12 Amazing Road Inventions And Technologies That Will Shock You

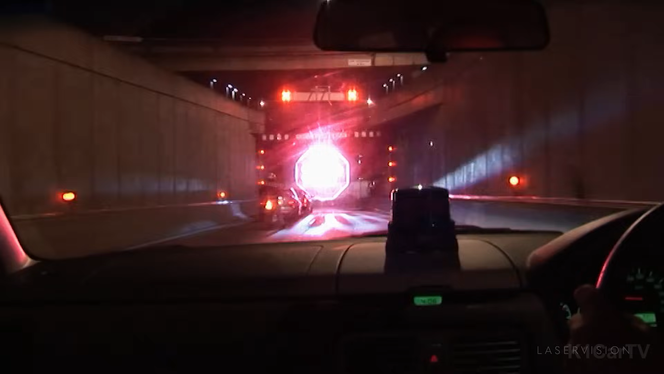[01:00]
This system employs a sensor at the tunnel entrance to assess the height of approaching vehicles.